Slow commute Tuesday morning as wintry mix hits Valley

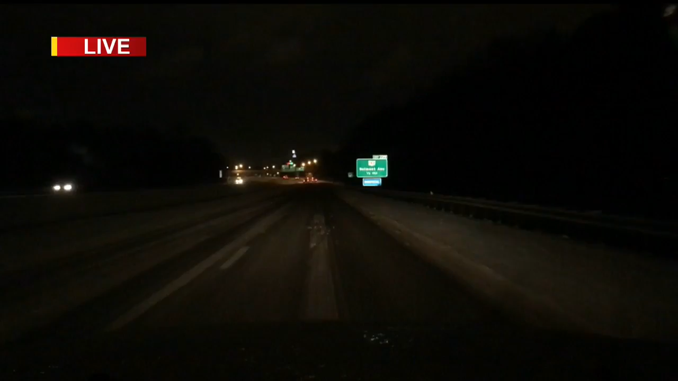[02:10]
Alex, we've been out on the road for the last two hours and you were talking about improving road conditions over time. But right now, we haven't really seen a huge difference. The good news is we can report the snow has stopped falling. I just brought up WKBN app and showed that the first band has moved out of Ohio and now moving out of Lawrence and Mercer County. But we know that second band is coming, so the roads right now really kind of slick. Now we're on 80 westbound. Now we have those grooves that the tires of the cars in front of us have kind of cut out for us.
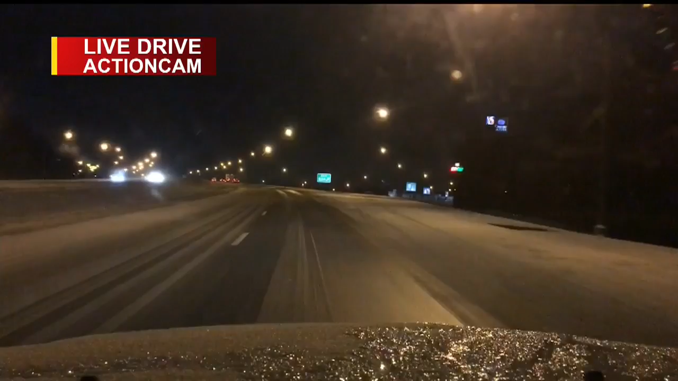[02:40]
But other than that, on either side, definitely a slick spot. This highway has been reduced to really one lane of traffic and that's what we've seen the same situation on 7-11. We've been on earlier for 680 as well. So the theme this morning, if you're going to be out, give yourself extra time. You can take things slow. Right now, we're cruising right around 40 miles an hour. Now this road is typically 70 miles an hour, but these conditions do not allow that. So please, if you're going to head out this morning, whether it's to work or school, give yourself some extra time, give yourself some extra room.